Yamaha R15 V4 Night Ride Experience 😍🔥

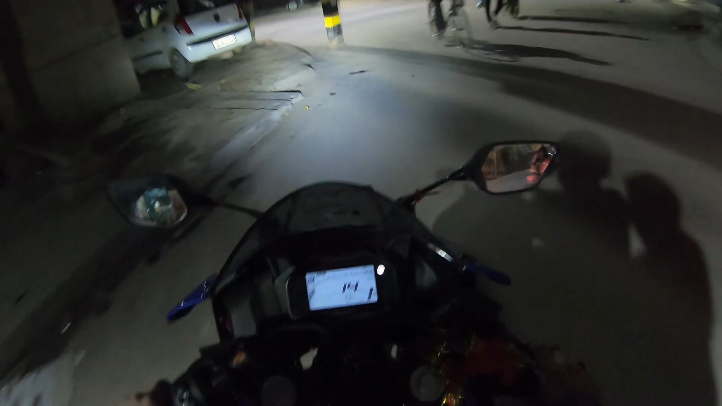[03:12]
आज मैंने अभी निकाली है भाई बाइक, इसी टाइम पे, इससे पहले नहीं निकाली थी। यस
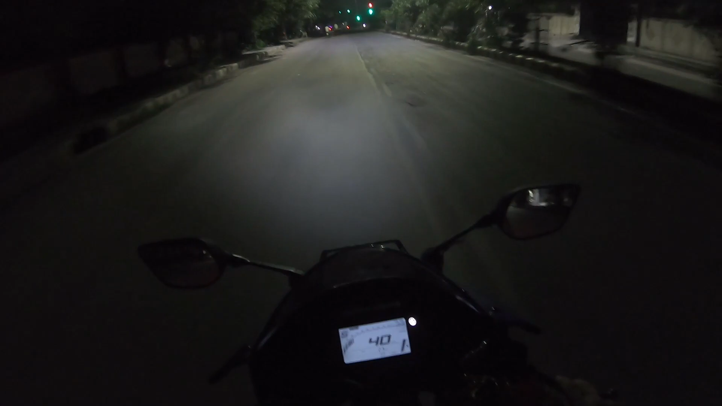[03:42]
भाई रात के टाइम पे मौसम भी काफ़ी अच्छा हो जाता है। ओए होए क्या बात है, क्या बात है, आ रही है कुछ लाइटिंग।